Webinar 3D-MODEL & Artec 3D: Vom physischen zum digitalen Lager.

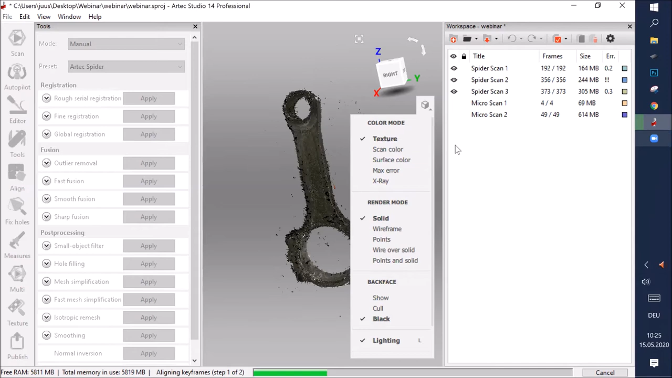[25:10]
andererseits ist es für gewisse einsätze auch wichtig nachher wieder eine textur auf dem modell zu haben bei diesem modell und diesen scannen beim
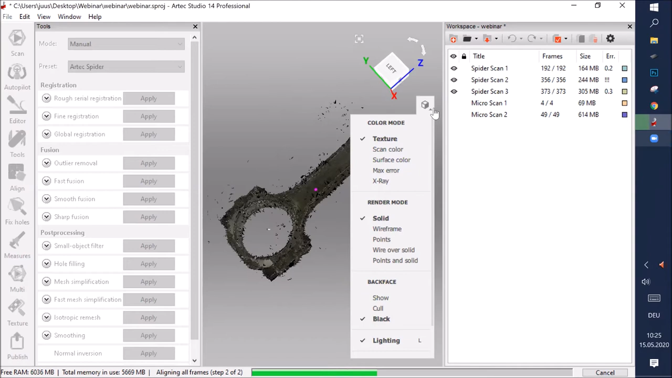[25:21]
artech spider haben wir jetzt eine auflösung von 0,1 das wird so auch erreicht meistens sind wir da noch genauer wir sagen aber auch ganz klar dass dieses scannen im normalfall eingesetzt wird von teilen bis zu etwa einem meter grössere teile würden wir dann empfehlen dann trotzdem mit dem artech eva oder mit dem leo zu scannen diese daten können dann aber wieder zusammengeführt werden wir sehen hier die berechnung ist nun durch das nächste
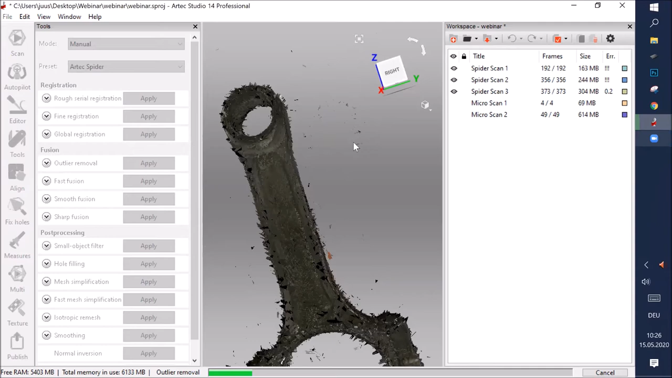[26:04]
ist ein outlier removal wenn ich diesen mal laufen lasse dann werden kleine fehler auf den kanten ausrisse so auch die fehler hier auf der seite bereinigt und das gibt mir nachher einfach ein schöneres modell auch dieser arbeitsprozess dauert ein wenig ist aber
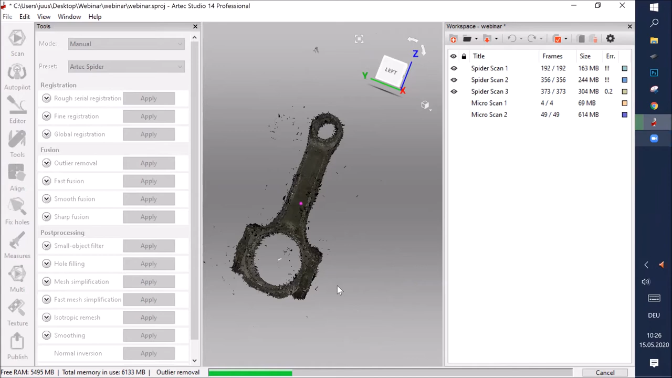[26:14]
relativ schnell gesamthaft würde ich sagen sollte es
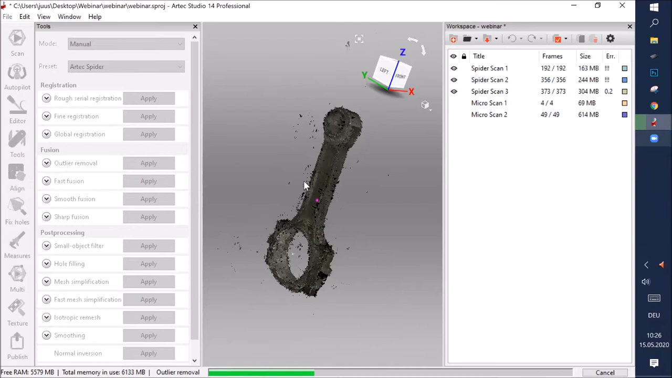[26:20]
möglich sein solch ein objekt mit scannen und berechnung in unter 10 minuten fertig zu stellen was wir gemerkt haben ist oftmals die software
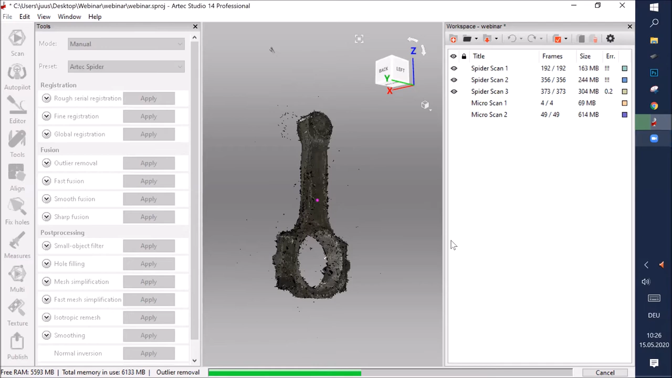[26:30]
kann relativ viel reparieren wenn man was nicht stimmt oftmals ist es aber besser dass man einfach nochmal einen zusätzlichen scan dazu nimmt das schöne in der software hier ist unsere original scan daten bleiben immer bestehen unsere neu gerechneten daten die kommen im prinzip dazu also wenn wir zuletzt sehen dass etwas nicht gut war etwas gefehlt hat haben wir einfach die möglichkeit nochmal einen scan zu machen diesen dazu zu laden die berechnung nochmals
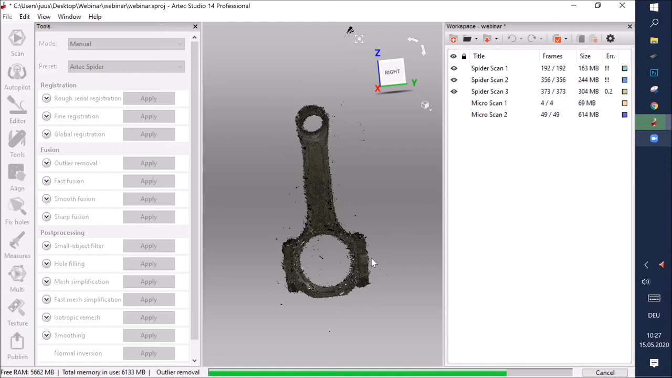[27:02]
durchlaufen zu lassen dann haben wir ein schönes objekt das funktioniert aber auch zwei drei wochen später noch solange sich das objekt nicht verändern wir haben nun gesehen dass die meisten fehler hier
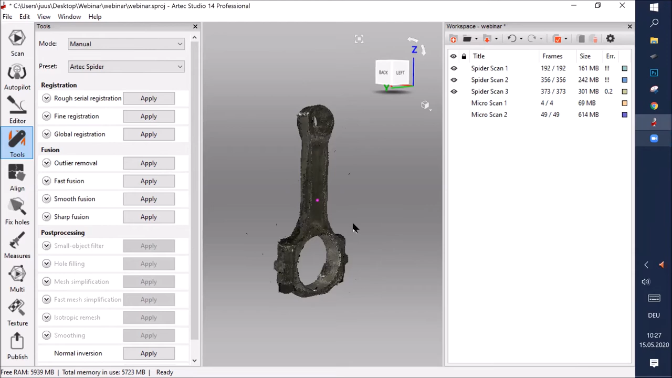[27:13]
weggelöscht wurden so dass es sehr sehr aufgeräumt somit haben wir nun die möglichkeit eine fusion zu machen und erst das ist eigentlich der moment wo wir die 3d punkte wolke vom scanner in ein wirkliches polygon objekt umwandeln hierzu haben wir drei verschiedene möglichkeiten fast fusion eine sehr schnelle fusion smooth fusion wie es der name sagt rundet ein wenig ab rechnet hier auch nur auf einen prozessor
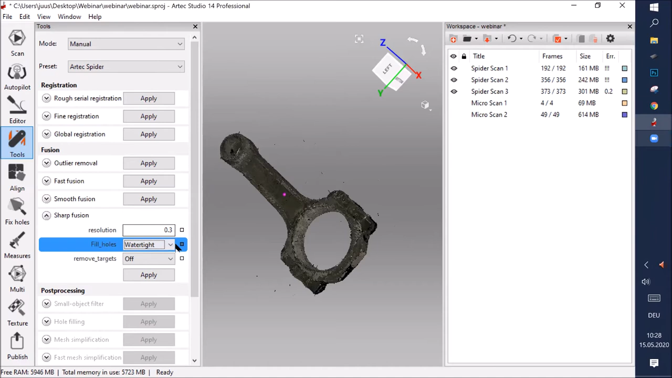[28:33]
man hat aber auch die möglichkeit das nach einem radius zu machen und sagen man gibt den minimum radius an was noch oder den maximum radius was noch geschlossen wird und der rest bleibt dann offen das macht oftmals sehen wenn man in eine flächenrückführung starte diesen prozess mal auch der sollte nun nicht allzu lange dauern und
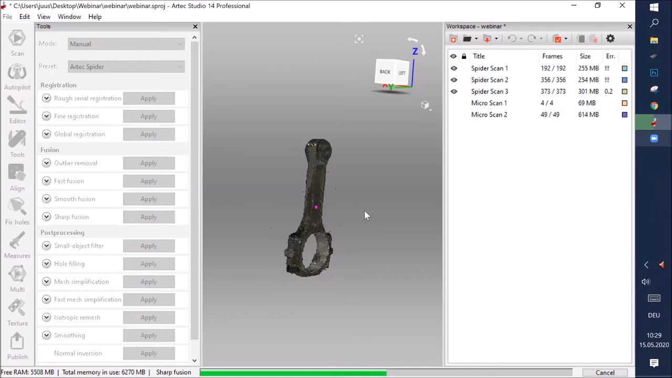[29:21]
so haben wir ein fertiges netz das wir so auch weiter brauchen können
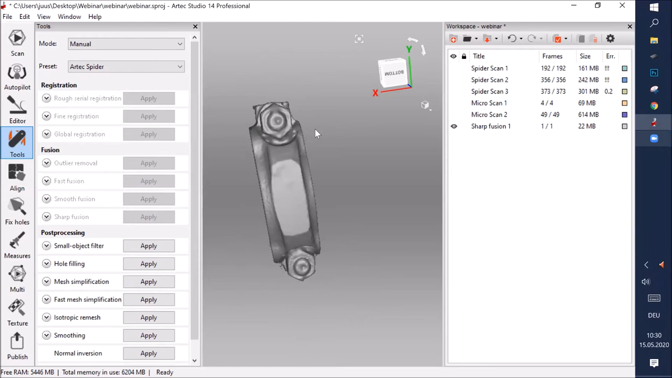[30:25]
wenn ich zum beispiel sehe dass ich hier unschöne flächen habe habe ich die möglichkeit hier zum beispiel mit einem smooth flash dies noch ein bisschen auszuglecken dreidimensional
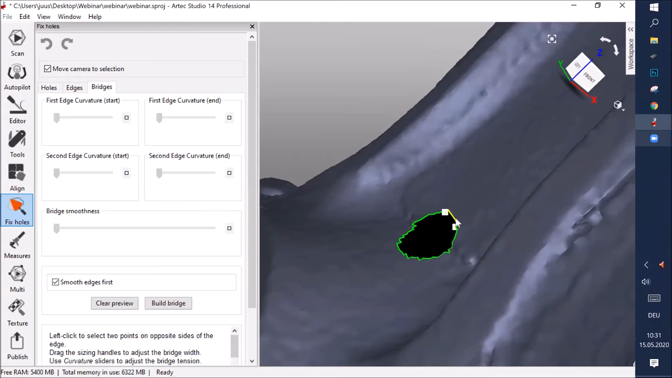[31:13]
und jetzt habe ich die möglichkeit der rundum noch etwas nachzuhelfen weil die rundung wird hier schon automatisch erkennt wir sehen wir haben trotzdem möglichkeit das noch
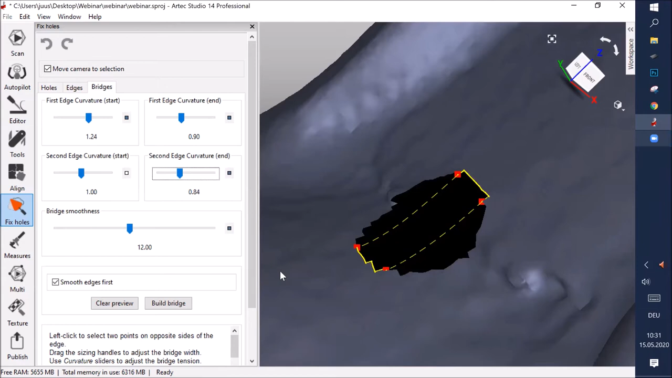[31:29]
ein bisschen einzustellen dann bilden wir hier mal eine page
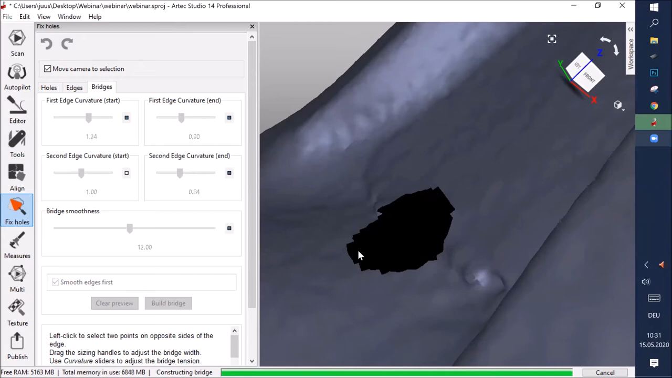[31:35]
und sehen eigentlich dass die software die rundung des teils wieder mitgemacht
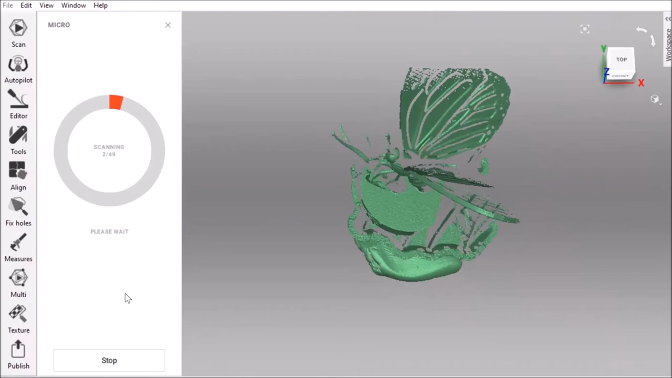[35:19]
und hier wirklich schön zu sehen dass wir kein autonomes system ist wo wir nicht mehr eingreifen müssen während dem scan prozess hier schneller abfolge
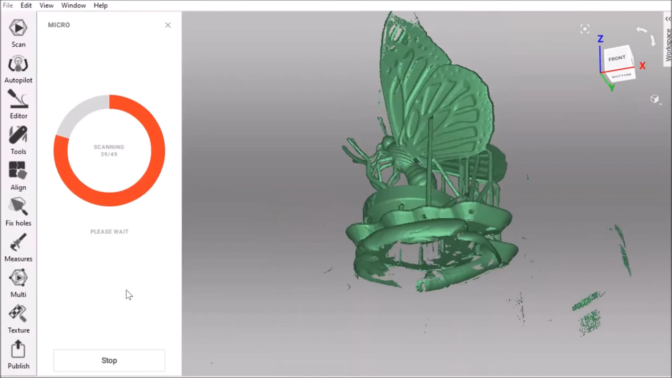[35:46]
und so haben wir schon einen guten überblick was für ein modell wir bekommen oder zum beispiel was noch nicht sauber ist sehen
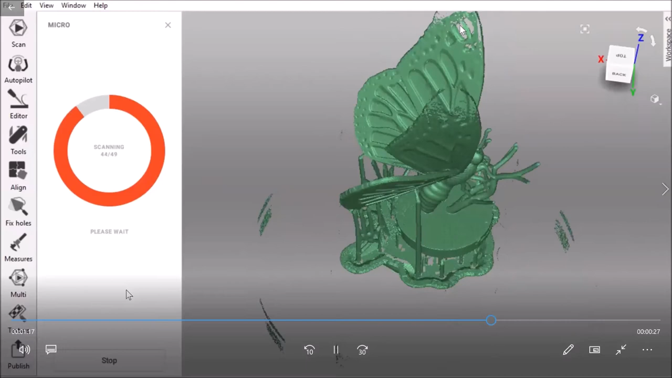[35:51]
hier oben fehlt uns noch etwas vom flügel das hat damit zu tun dass das objekt ein wenig zurück
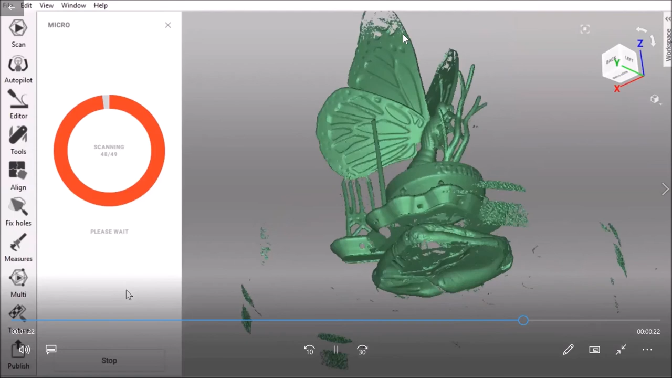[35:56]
zu hoch eingestellt war wir sehen dass hier oben das abgeschnitten da könnten wir jetzt
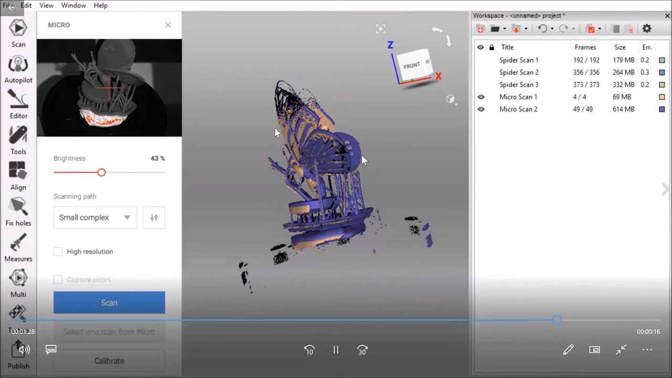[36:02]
problemlos einen zweiten scan machen das teil drehen dann hätten
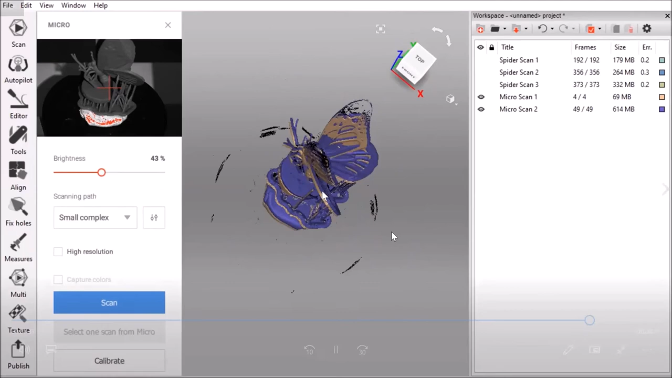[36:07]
wir auch die unterseite hier und könnten dann die daten gleich wie beim spider wieder zusammen drehen wir haben hier die schöne